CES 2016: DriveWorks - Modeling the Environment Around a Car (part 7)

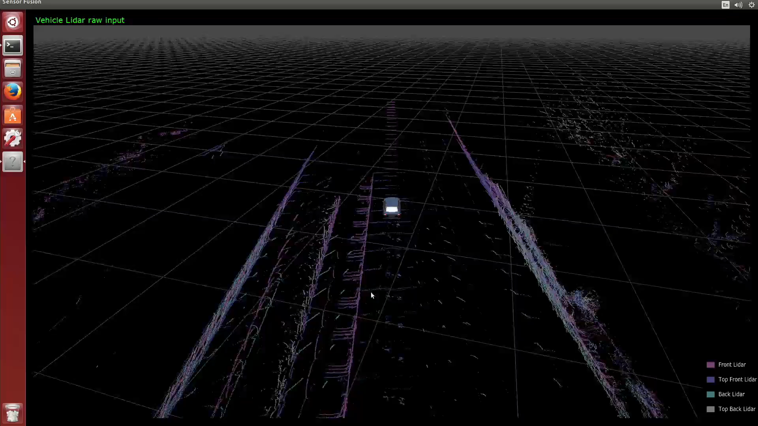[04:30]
So this is four LiDARs. And what you see here is the accumulation of all the measurements that the LiDARs are taking. We can, you know, turn some of them off. So you can see this front LiDAR, the front roof LiDAR, the rear roof LiDAR, and the rear bumper LiDAR. Right. So... And we recorded all of this in our driving experience down 101, right? In Santa Clara.
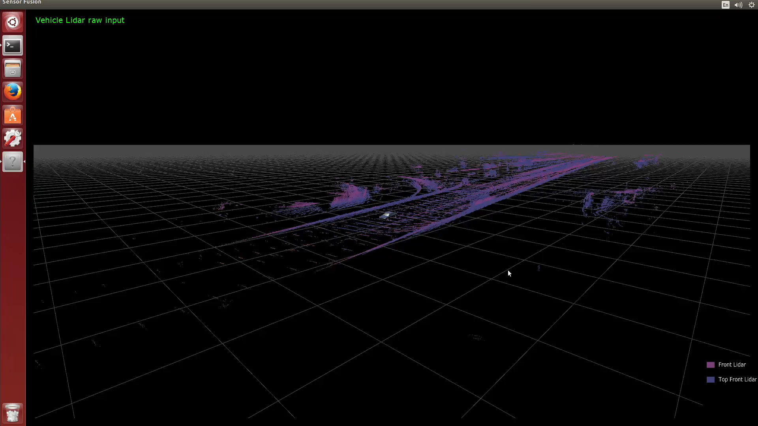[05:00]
That is correct. Yes. All right. So now what I'm going to show you is the different stages of the pipeline where we take all this information and do something useful with it.
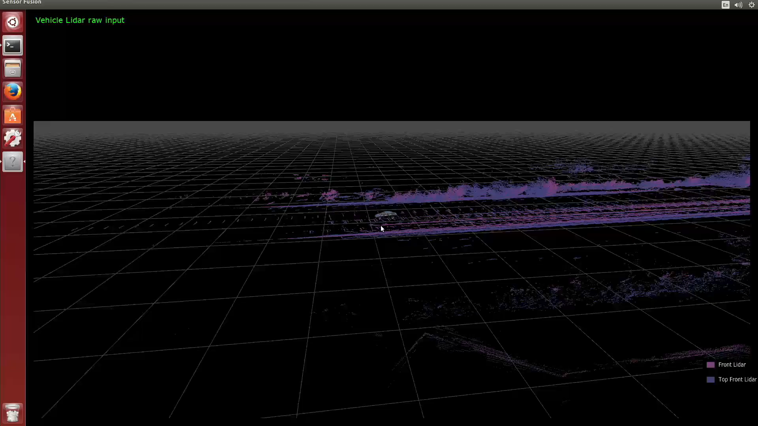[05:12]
The first thing we need to do in the perception pipeline is try to figure out, you know, where the car is so we can relate all the sensors together and we can fuse all the sensor information.
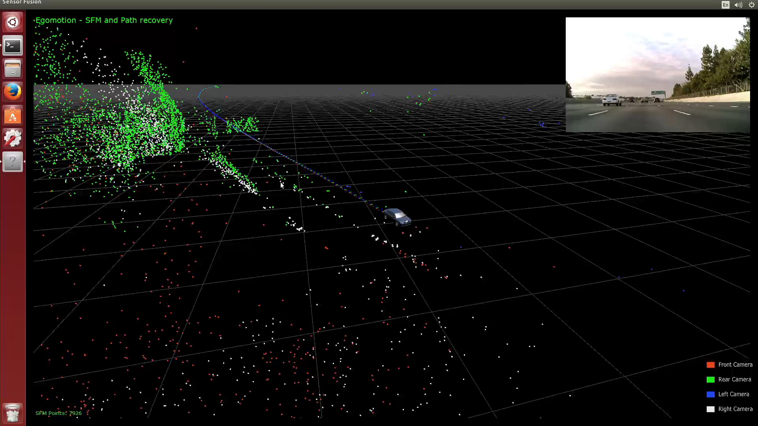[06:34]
So we're converting them from 2D to 3D based on, you know, how things are... Now, remember, the car only saw camera information. And the camera information is just a bunch of numbers that is coming in through four cameras that's surrounding this car. What Miguel and his algorithm has done is, through the motion that we're going through space, calculate the 3D environment around it. Structure from motion, okay?
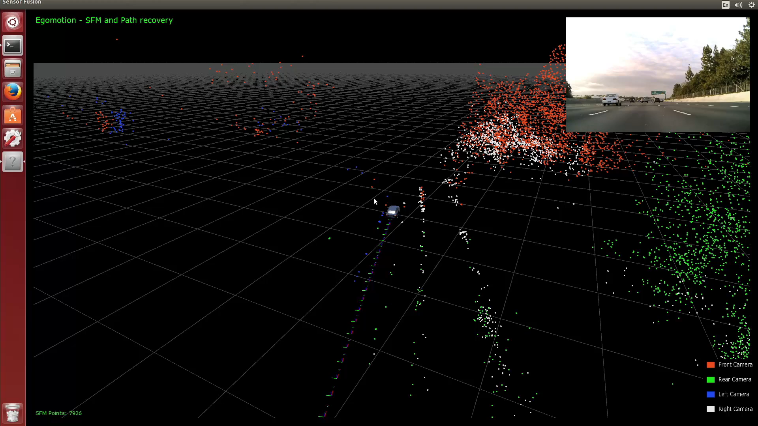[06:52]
That is correct. And additionally, by computing that structure from motion, we also are able to detect the motion of the car. And we can determine how the car has been moving through, you know, while taking those images. So we can see here,
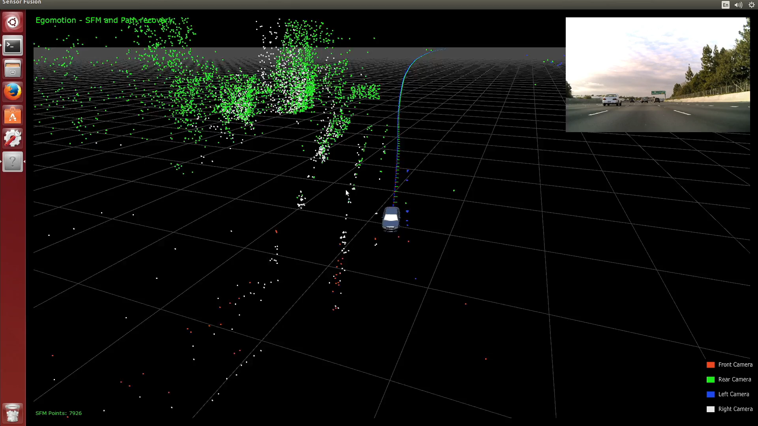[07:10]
this is the part of the car has been taking as we've been capturing all the video and processing it. Right, so once we have this motion, once we know how the car is moving, then we can bring in the LiDAR information.
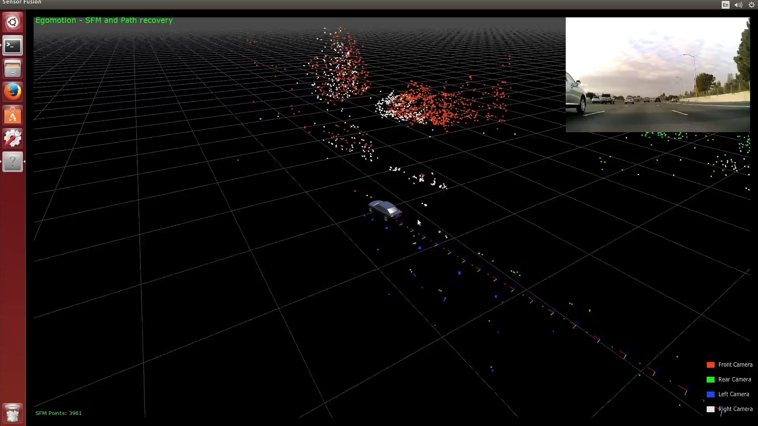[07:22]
The LiDAR data is relative to the car, right? It's just distances of, you know, any points where the LiDAR beams hit as the car moves through space. So to combine all that together, we need to know how the car is moving, which we obtain through the structure from motion.
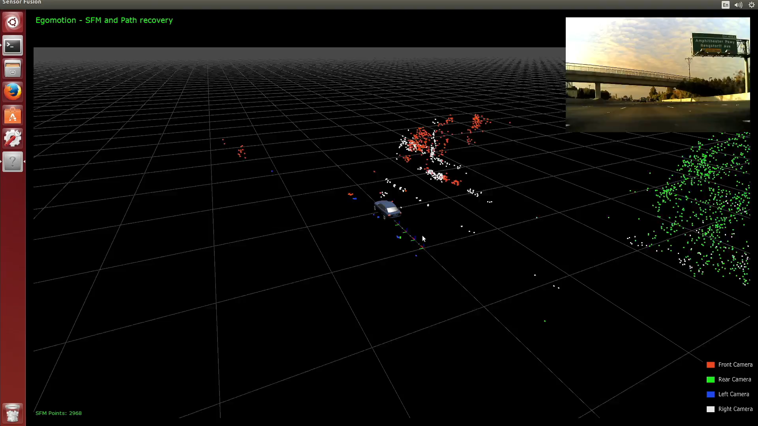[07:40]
Now, we can put all that together then into what is called an occupancy map. Basically, it's a probabilistic map that tells you, in the space around the car,
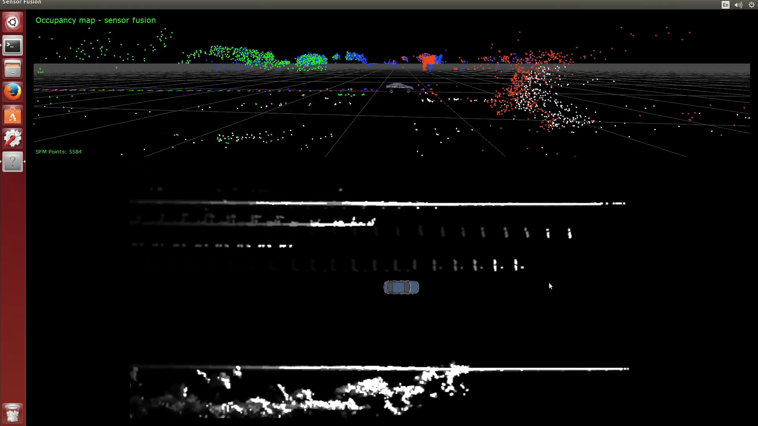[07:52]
which areas of that space are occupied by objects and which areas are not. Miguel said occupancy map in Spanish. Yes. Go ahead, Miguel. Exactly. So what you see here in the image is, you know, the wider the points are, the more probable there's an obstacle. The darker the points are, the less probable they are. And as we travel through, we can see, you know, these are moving obstacles that are giving us really bright points. And then they fade out as they move away.
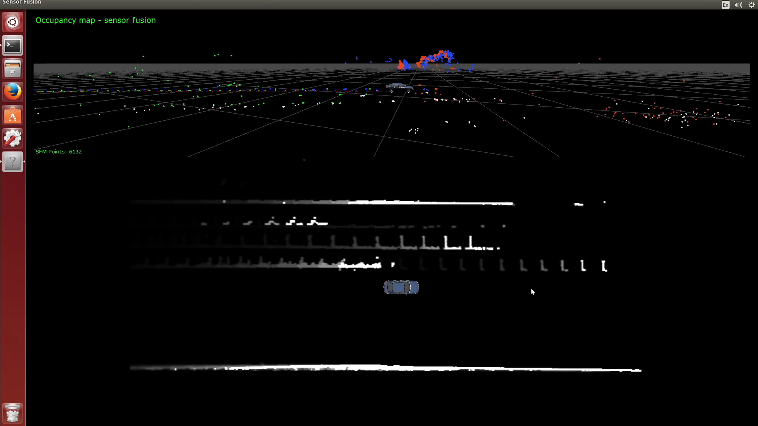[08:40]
That is correct. Okay. Exactly. So the next step on the perception pipeline is try to understand what those objects are. So for that we do two things. We are running, as I mentioned earlier, we have two narrow field view cameras, one in the front, one in the back.
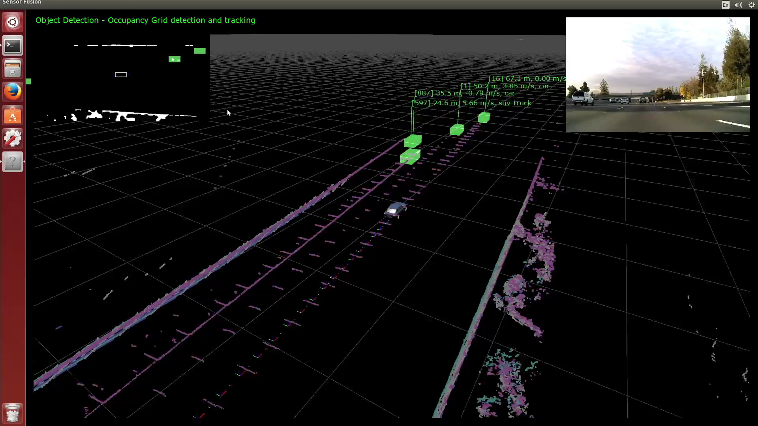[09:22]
We detect the moving objects in the map. And then with those, because the grid that we have here is in what coordinates,
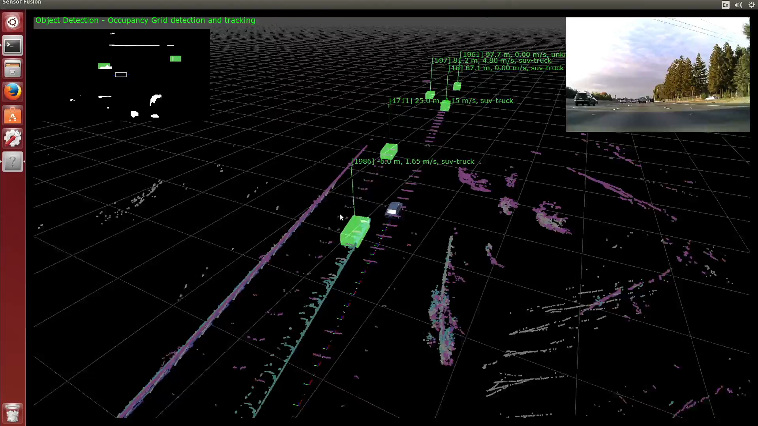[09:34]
we can then establish positions of objects. Let me pause this. Positions of objects, relative speed to our car, and because we have the neural network that tells us what those objects are, then we can also put a class to them and then understand what those things are as they move by us. Okay. So at this point we are...
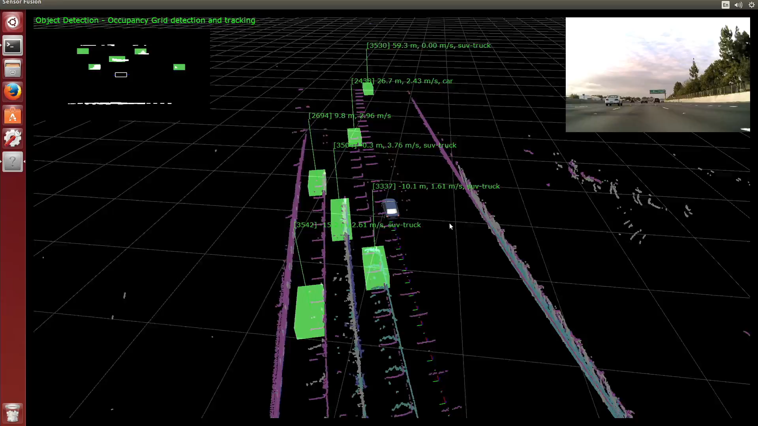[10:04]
So now I have a model of the world around me now. Correct. Okay. I know that I'm traveling through space and I have a model of the world around me.
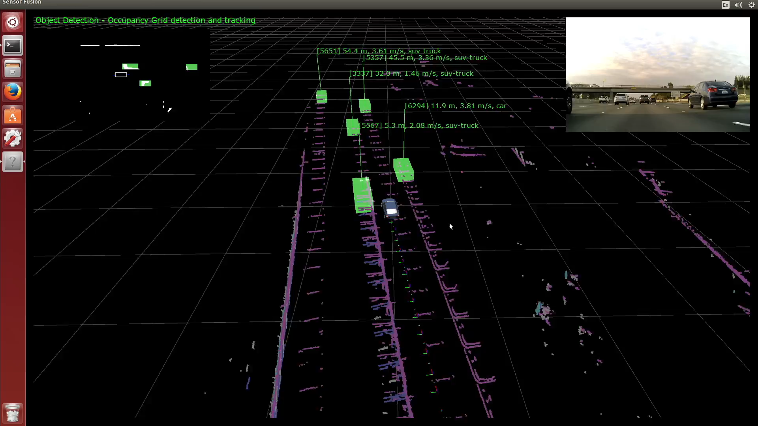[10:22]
run more algorithms to do path planning and motion planning and navigation.
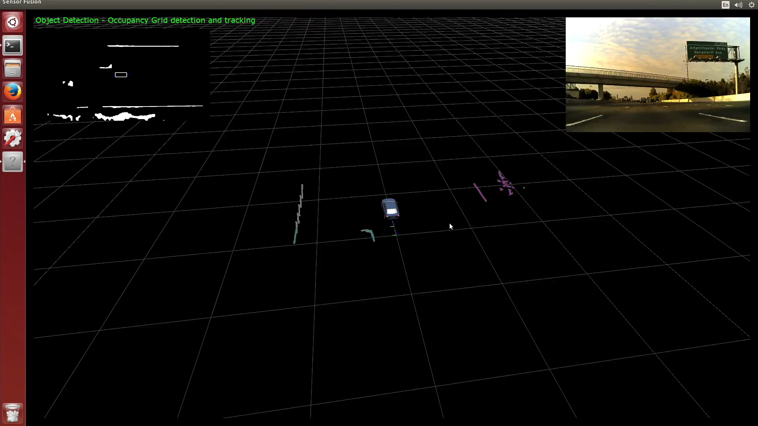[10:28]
So the localization is what we are doing here. We are taking a high-definition map. This is the high-definition map from here. That has been taken, has been, you know, completed offline by running, driving with cars with, you know, complex sensors like LiDARs, differential GPS and such. So it's a very accurate map. And then we are taking our GPS signals, which are these marked by these, you know, icons here.